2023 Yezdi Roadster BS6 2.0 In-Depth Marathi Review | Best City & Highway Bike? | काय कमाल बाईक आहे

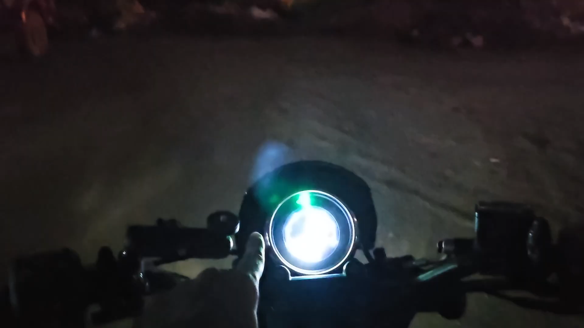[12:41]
पोलन एक शिक ब्सुम्हा रिएर खर्श जाल की किती लाम याचा लाइट जाऊ सकतो ओके,